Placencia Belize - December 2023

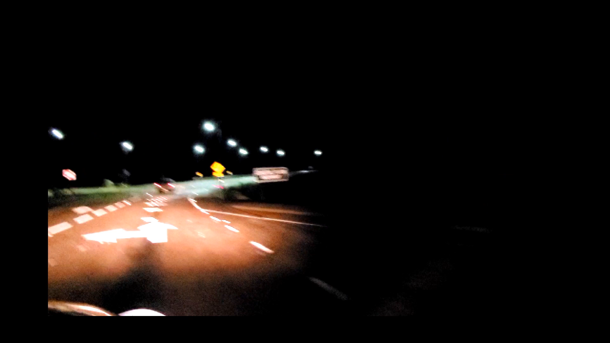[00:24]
We did take the Coastal Plain Highway which is which was just renovated so it's completely paved now from the Western Highway to Hummingbird Highway. There are no lights on the highway so it was pretty dark. It did take us two hours and thirty minutes to get here.